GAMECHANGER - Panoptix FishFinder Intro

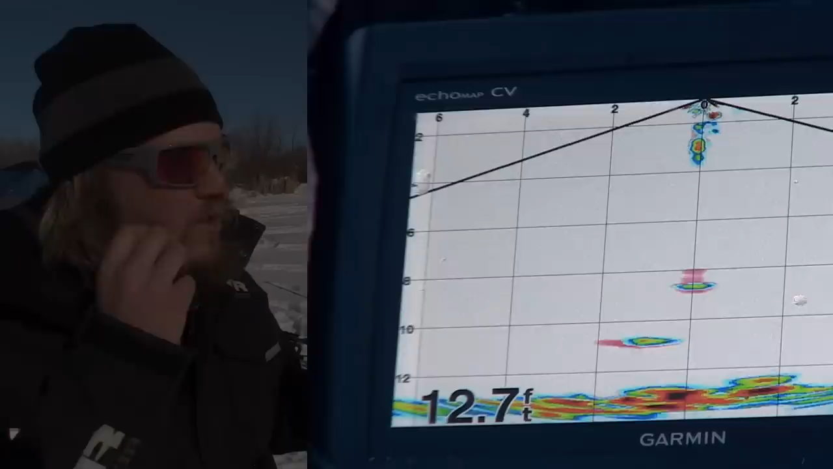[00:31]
On screen: depth 12.7 ft
But the media that is out there shows some pretty dynamic views and I think a lot of people know this is likely a massive game changer.
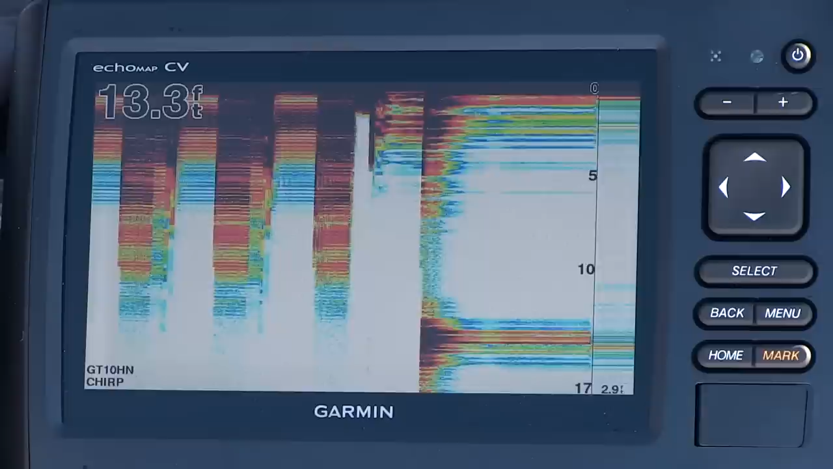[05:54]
On screen: depth 13.3 ft
You've got flasher settings and split zoom settings and all that.
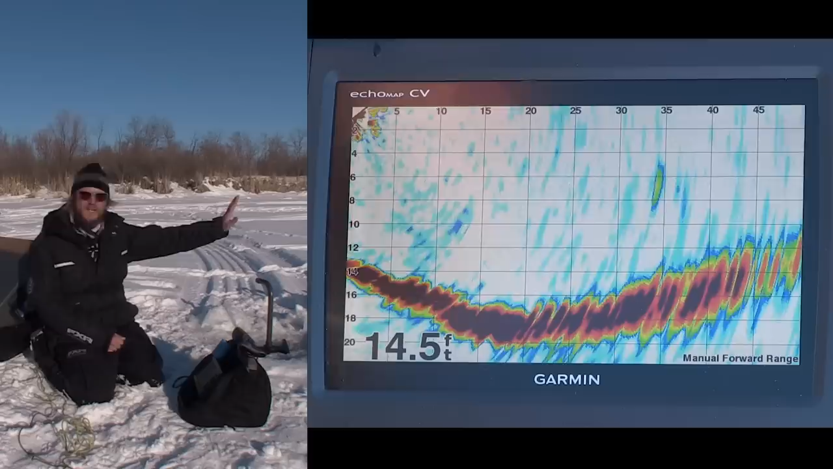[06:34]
On screen: depth 14.5 ft
Which is unlike any other sonar technology because if you think about 2D sonar it is only refreshing on the right side of the screen and then it is all scrolling historical data to the left.
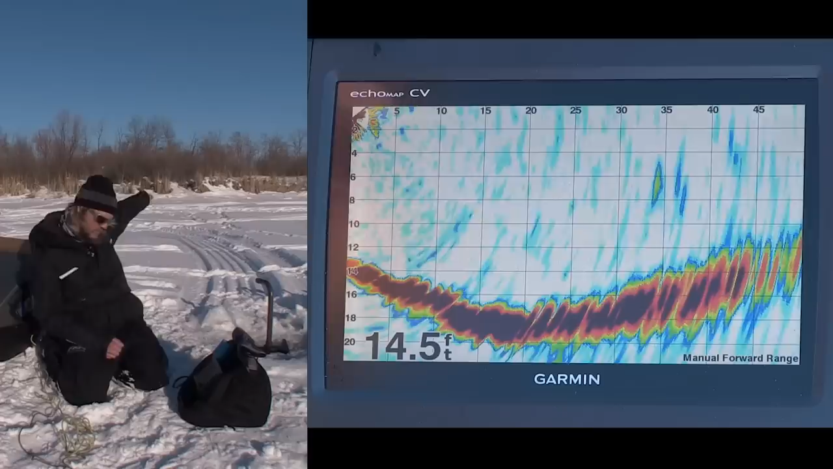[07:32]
On screen: depth 14.5 ft
Going further away when you are like 15-20 feet away it is down to 16-17 feet of water and then in the distance it starts to come up shallower on the other side of the pond. And if I want to see more information I can just open up the scale further
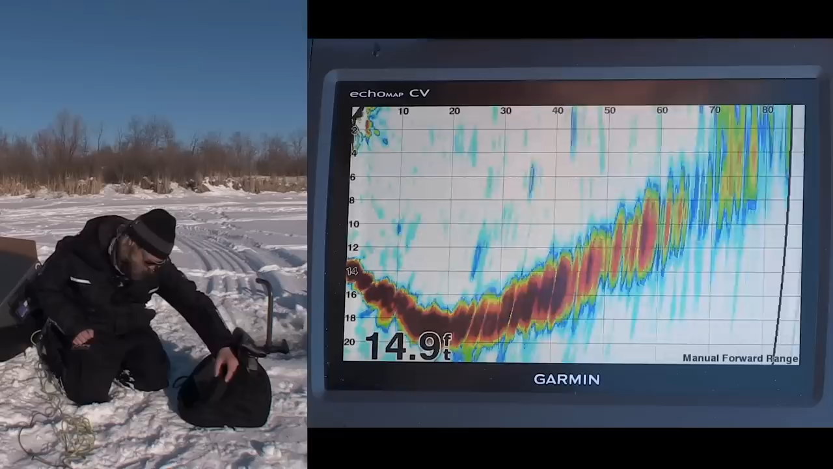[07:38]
On screen: depth 14.9 ft
yet here and when we go up to say 70 feet away from us return there that color is
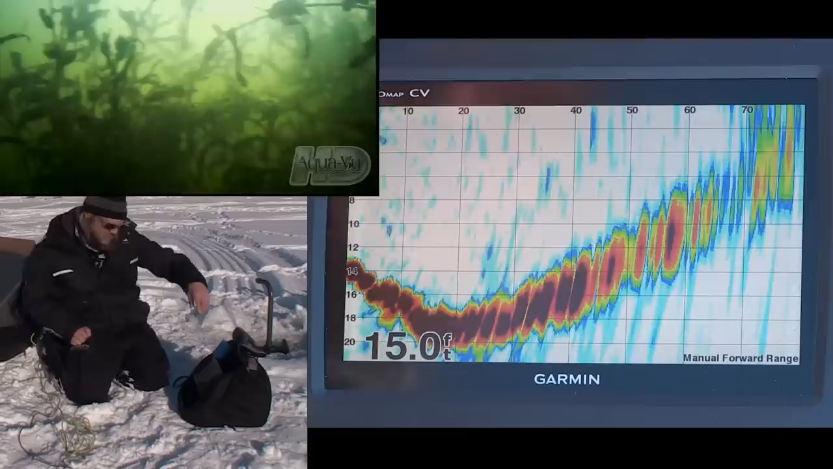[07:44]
On screen: depth 15.0 ft
the weed line that it is hitting going across the other side of the pond and then of course it will eventually come up to zero feet on the far side of the pond.
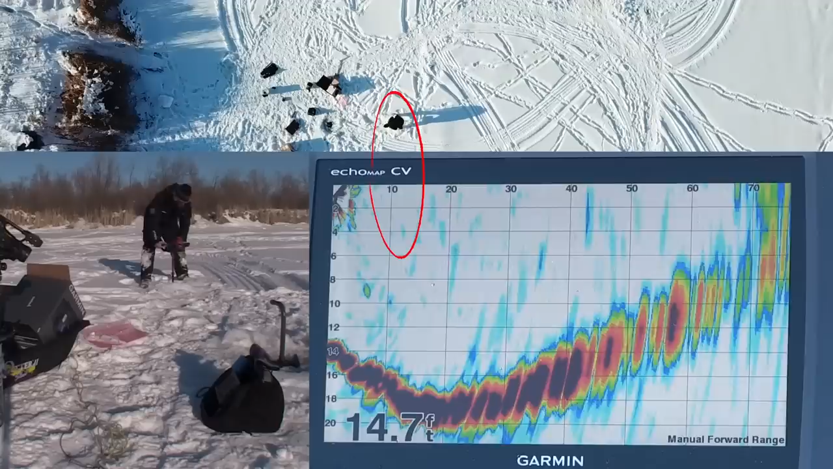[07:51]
On screen: depth 14.7 ft
Okay so what am I going to do here? I am just going to give you a little bit more perspective on what you are seeing in the distance here by drilling some holes and you will see on the top of the screen here as I get progressively further away you will see my auger flight plunge in to the reading in several places. How cool is that?
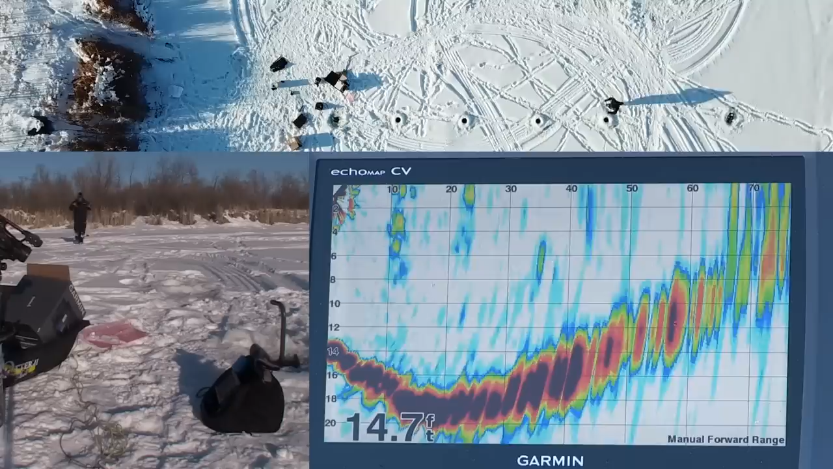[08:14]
On screen: depth 14.7 ft
So I left the auger probably just off the weed line right there.
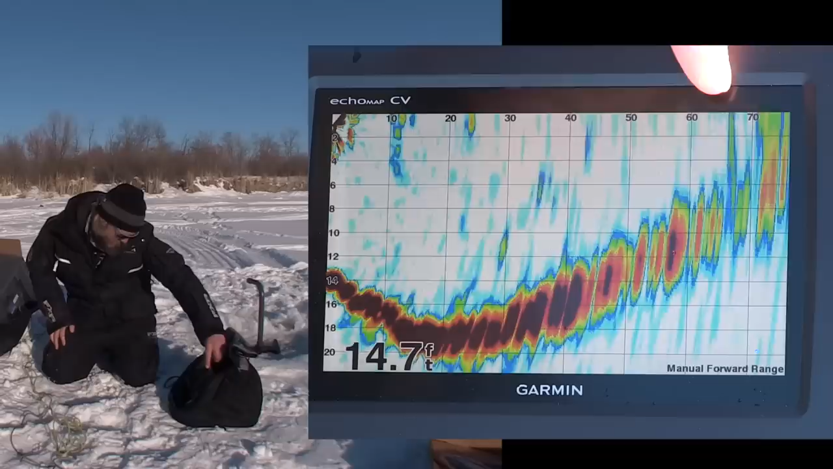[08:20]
On screen: depth 14.7 ft
That solid line is my auger flight just off the weed line. If I were to go a little bit further I would be drilling into weeds over there which I can show you too.
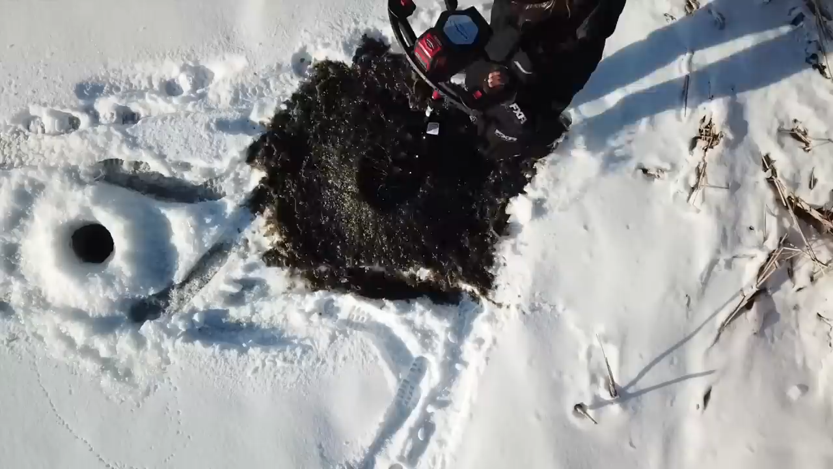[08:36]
Okay so obviously I can see an auger flight no problem. I am going to put on a Jackal TN60 rattle bait and I am going to drop this down like whatever.
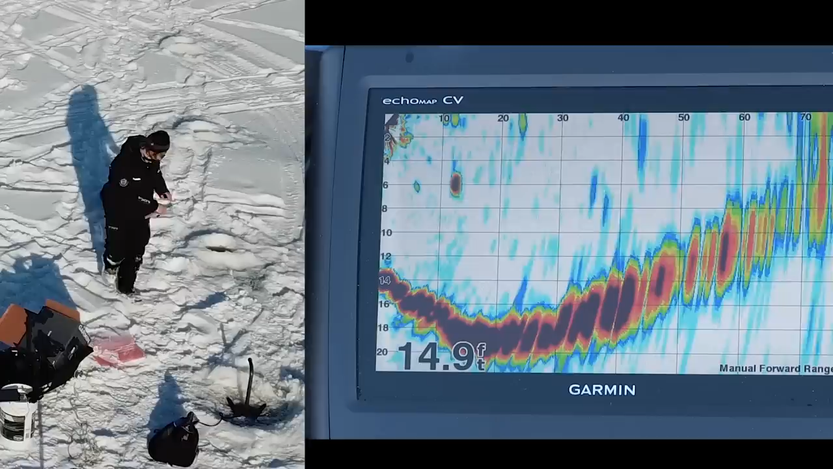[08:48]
On screen: depth 14.9 ft
What is that 10 feet away? I will tell you in a second.
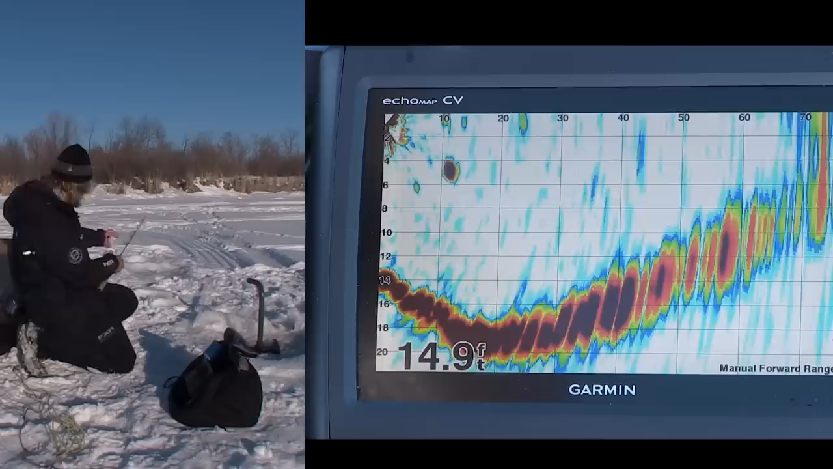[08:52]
On screen: depth 14.9 ft
There it is right there. So it is 10 feet away and here I am jigging it.
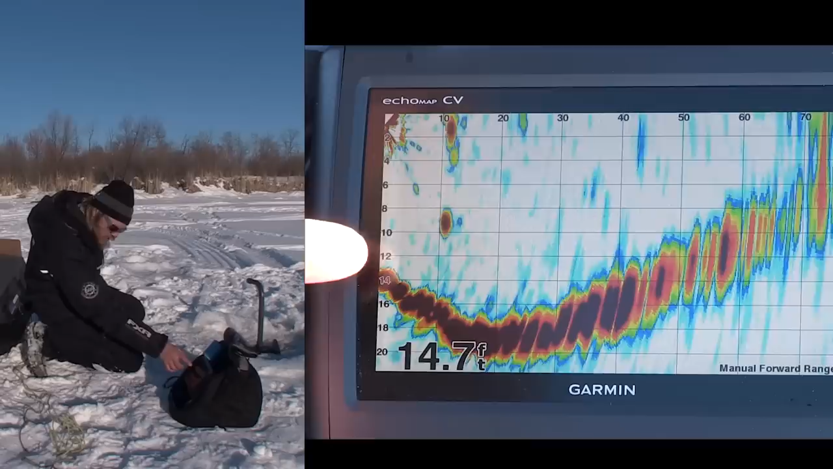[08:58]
On screen: depth 14.7 ft
I could turn the sensitivity down but I want to make sure that we can see that good.
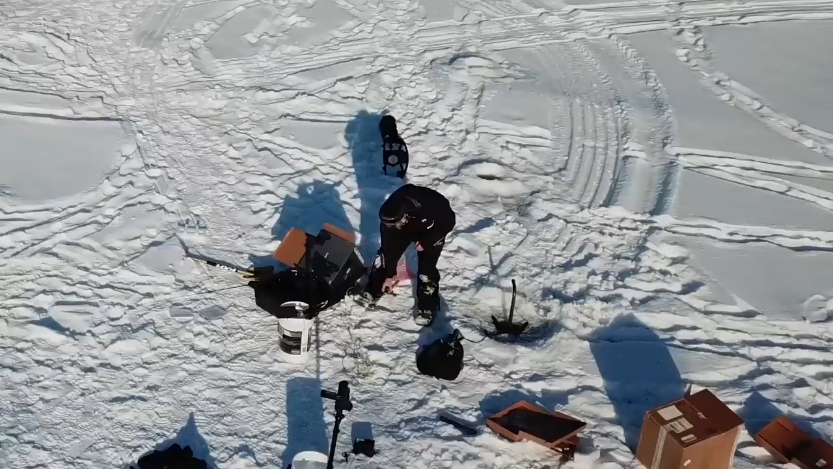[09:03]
Here I will put on a bigger bait. Kind of simulate what a fish would look like you know if you were looking for panfish.
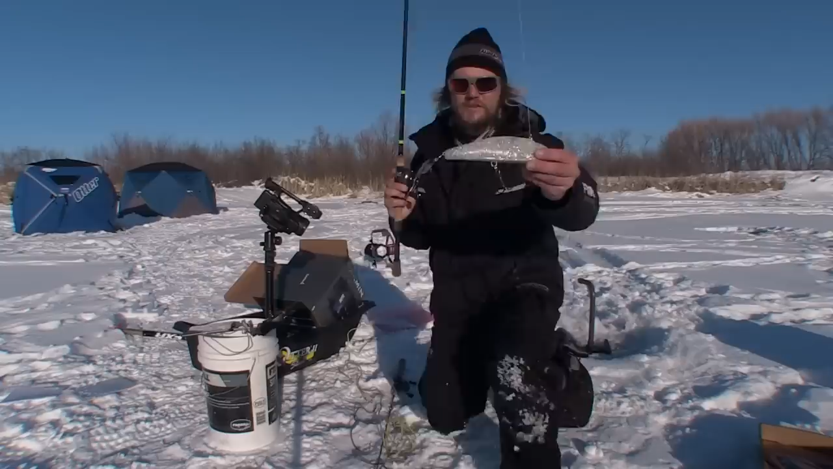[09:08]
Here is like a 7 inch bondi bait which would be like the size of a panfish you would be looking for.
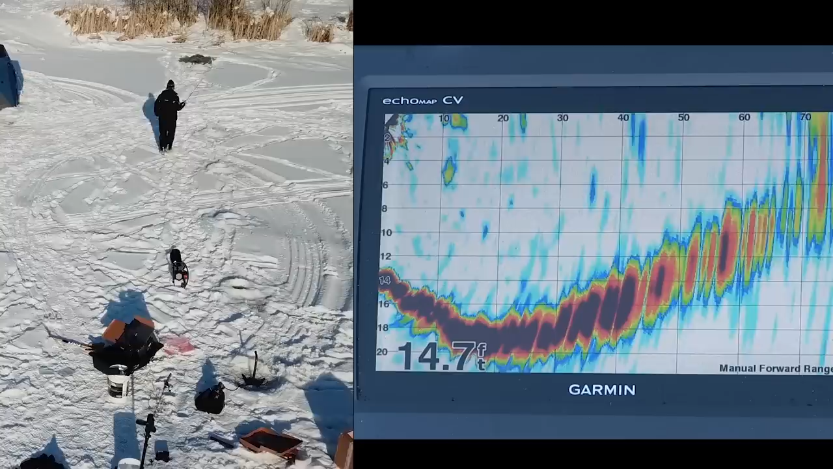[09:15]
On screen: depth 14.7 ft
And we will go way over here. And then right there is that bondi bait in the column and watch I am going to drop it down and it goes down to the bottom. Lift it up and there it comes up off of the bottom.
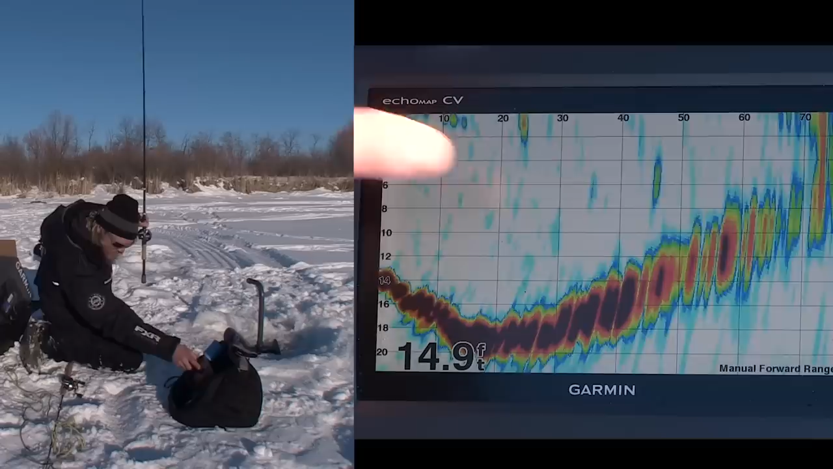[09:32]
On screen: depth 14.9 ft
That bondi bait is being jigged 45 feet away. So you can imagine if there was a school of panfish somewhere out there we would be able to see it no problem.
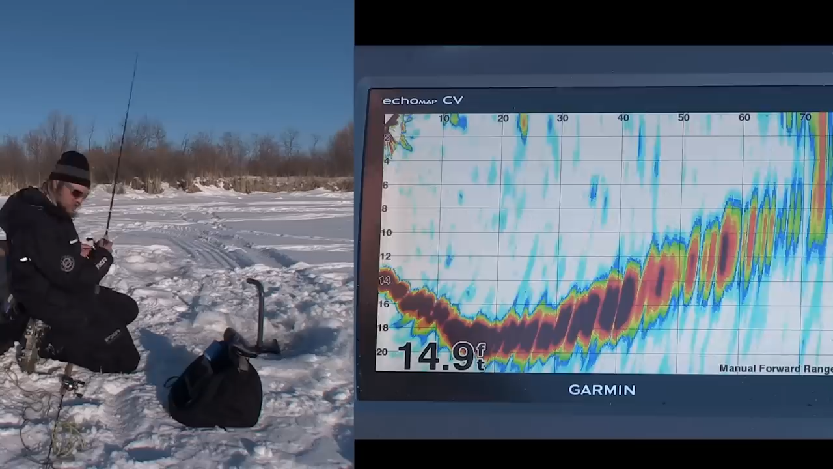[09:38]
On screen: depth 14.9 ft
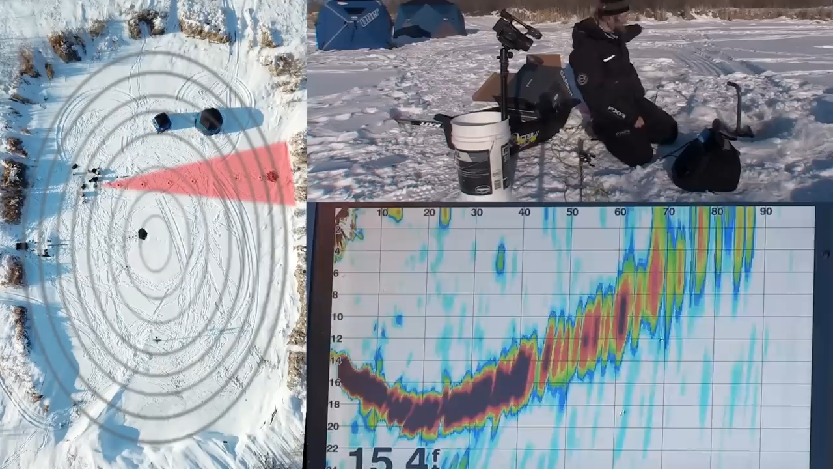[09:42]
So this is what we have been looking at here straight across and of course the deepest part of the pond is going to be in the middle. So as I pan it to the side here you are going to see that we are going to go down to probably like 19-20 feet. Okay, so we got something crazy going on here and then you can see on the vertical scale that it is about 19 feet in the middle. This plume is actually the aerator in that